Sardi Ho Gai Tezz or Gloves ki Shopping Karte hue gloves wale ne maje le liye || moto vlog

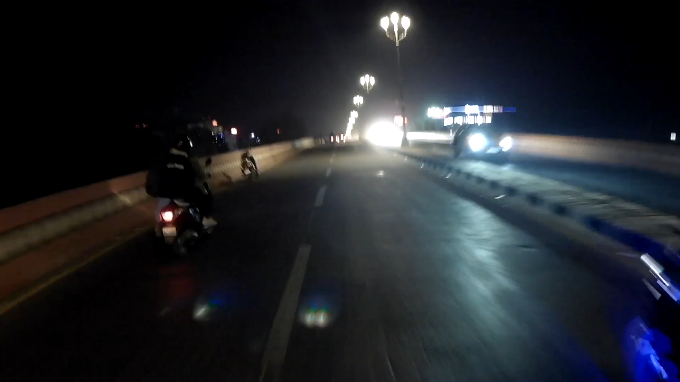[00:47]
अरे भाई साहब डेगो डीजे वालों की गाड़ी ऐसी चारों तरफ रंगीले रंगीली वाली लाइटें जला रखी है भाई ने,
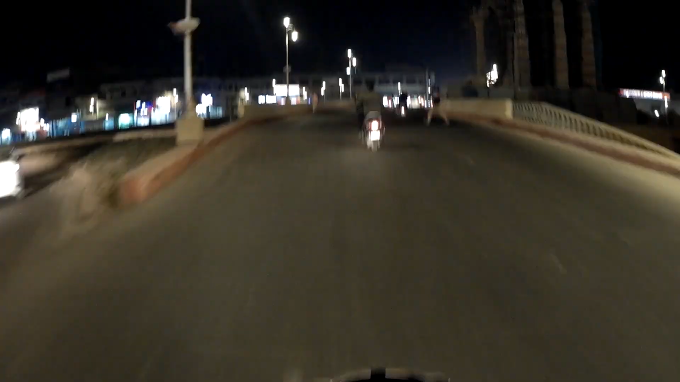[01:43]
अबे तेरे को रास्ता पार करना है फोन पर बात करते हुए,
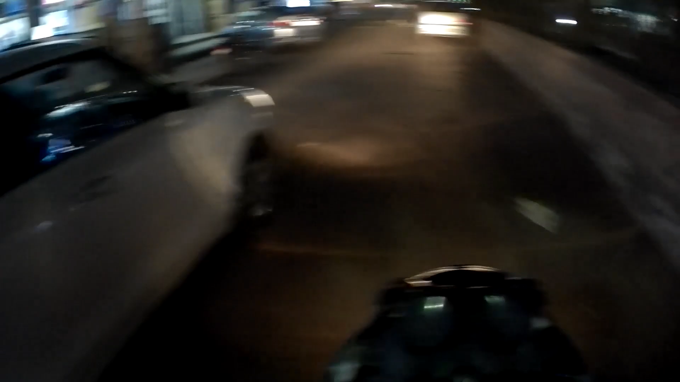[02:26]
तुम मेरे, अरे भाई साहब अंकल जी एकदम क्या हो रहा है अंकल जी को,
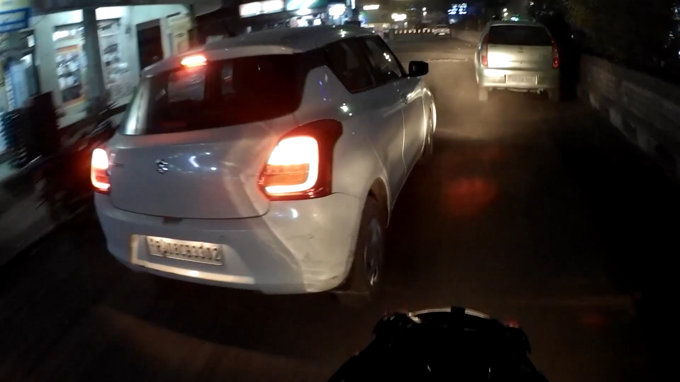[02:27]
अंकल जी पूरी भाई गाड़ी चलाते लगता,
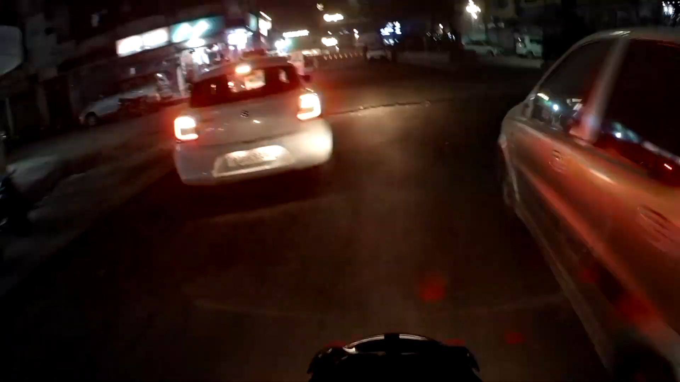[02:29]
फुल एक्सेलरेटर पे एकदम से क्लच छोड़ रहे हैं झटके से।
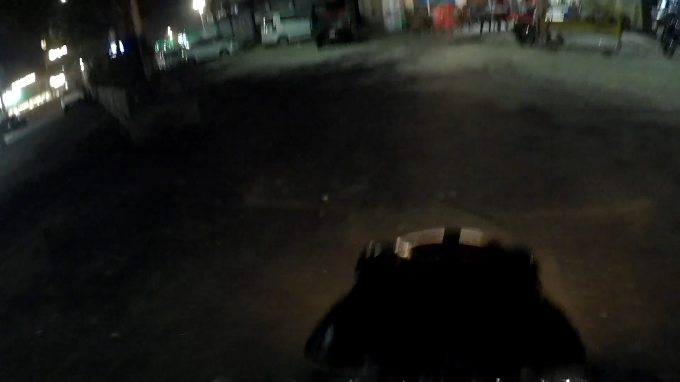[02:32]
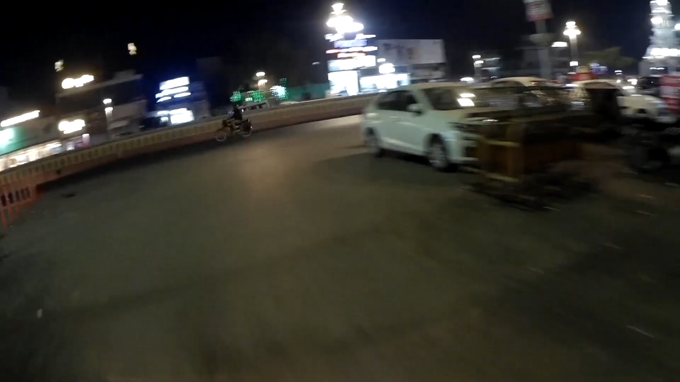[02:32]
चुरा लिया, थोड़ा सा रॉन्ग साइड डालना पड़ेगा क्योंकि भाई बहुत ज़्यादा लंबा चक्कर काट कर मैं नहीं आ सकता,
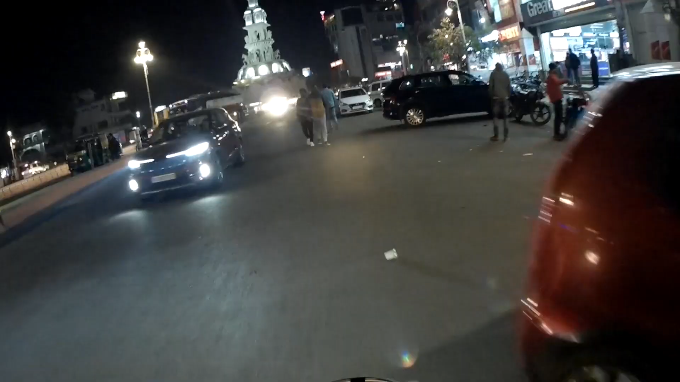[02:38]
सिस्टमेटिक तरीके से तो बहुत ही गलत बना दिया उन्होंने।
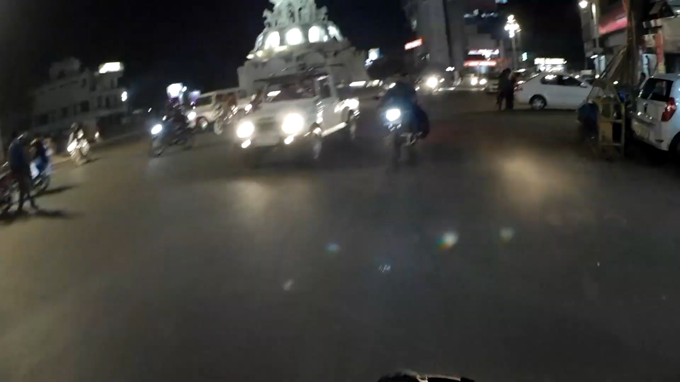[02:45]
मैडम जी पीछे मत लीजिए बिना देखे, पीछे हम हैं तो इस तरफ मेरे को काटना पड़ेगा एक बार।
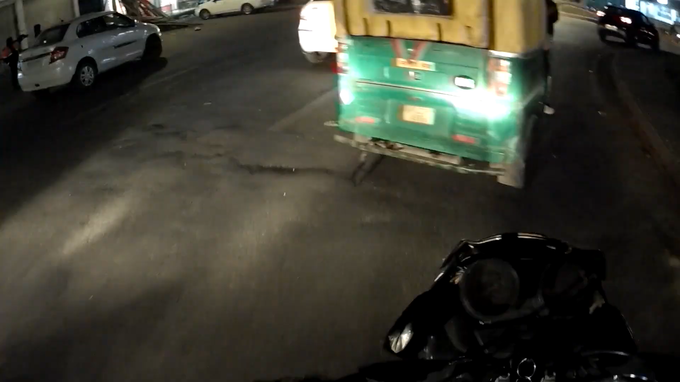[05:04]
पता नहीं इनको कौन सी फ्लाइट छूट रही होती है, बहुत तेज चलाते हैं। अच्छा जान इनकी खुद की रिस्क पे वो अलग बात है, साथ में जो सवारी बैठी पीछे ये उनकी जान को भी रिस्क पे ले चलते हैं।
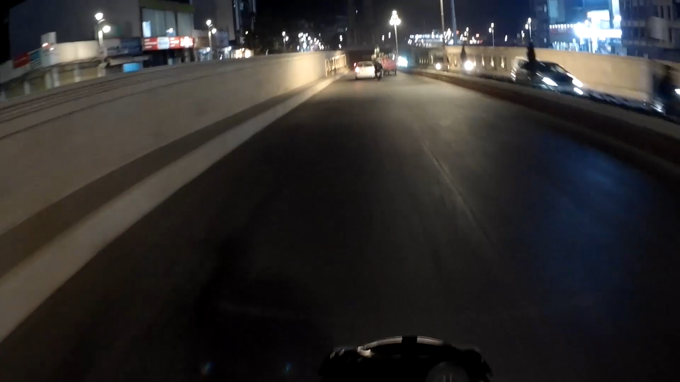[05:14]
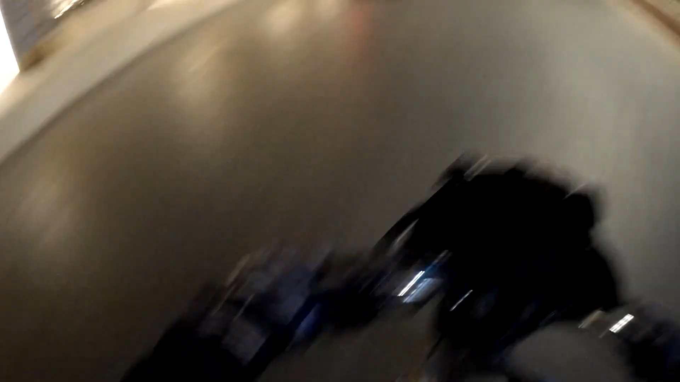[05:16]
पता नहीं ऑटो और पलटी बोझोली मारता ऑटो, सवारी जो बैठी हुई उनकी उनकी जान हथेली पे रखी देती, उनको पता भी नहीं होता और वो भरोसा करके बैठे होते हैं।
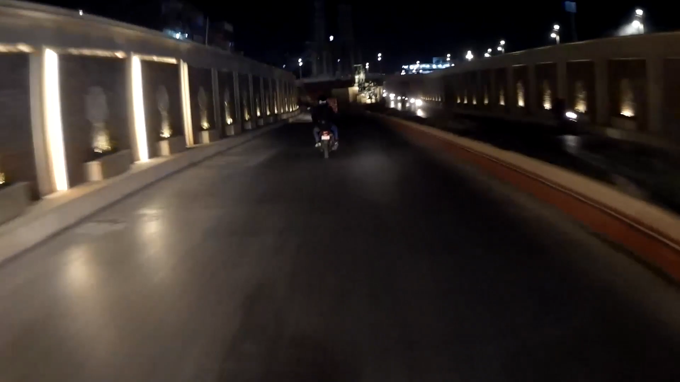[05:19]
ये बारात पता नहीं कब आगे बढ़ेगी यार, जब भी निकलता हूँ यहीं खड़ी रहती है।
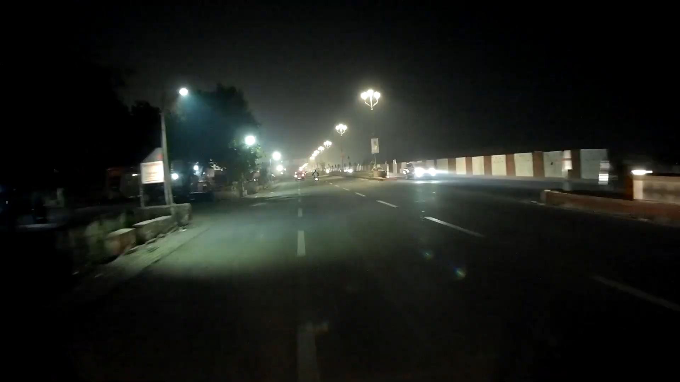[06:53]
ये लाइट ने बढ़िया माहौल जमा रखा है एकदम, ऐसा ब्यूटीफुल से लगता है माहौल एकदम,
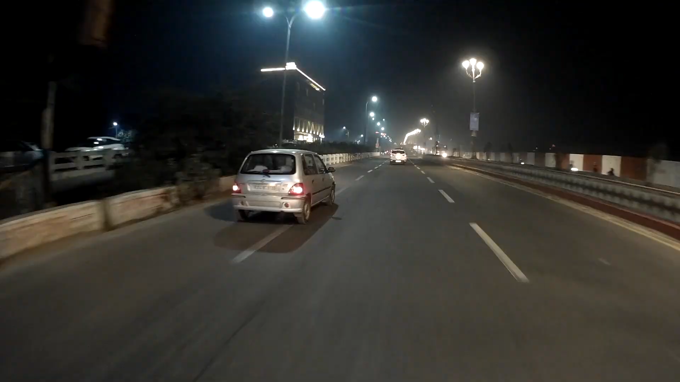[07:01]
क्यूट लगती है कार मेरे को, जेन।
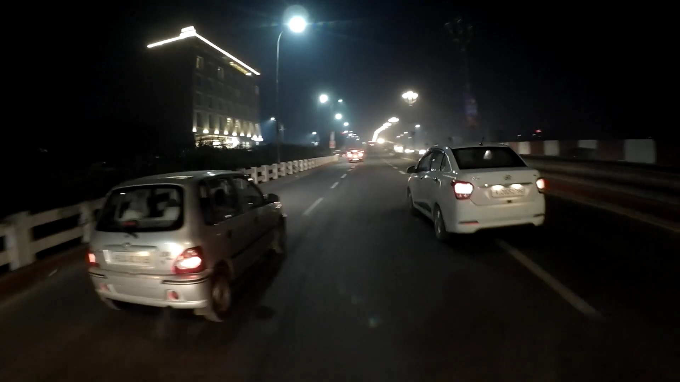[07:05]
ओ भाई साहब आंटी भगा रही है भाई साहब अंदर, आंटी बैठी हुई, मैं दिखाता हूँ, देखो भाई साहब आंटी बैठी हुई प्रो राइडर बन के अंदर, और एजेड है, 50-60 साल की होगी आंटी की एज, कितनी बढ़िया कंडीशन में रखी है यार ये मारुति जेन।
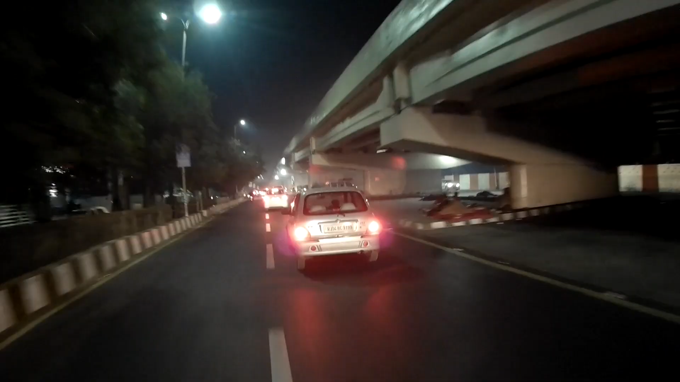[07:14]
ये देखो भाई साहब काफी, ओ भाई साहब ये तो 60-70 साल की है आंटी है, गजब चला रही है, अच्छी खासी स्पीड पे दौड़ा रही है मारुति जेन को।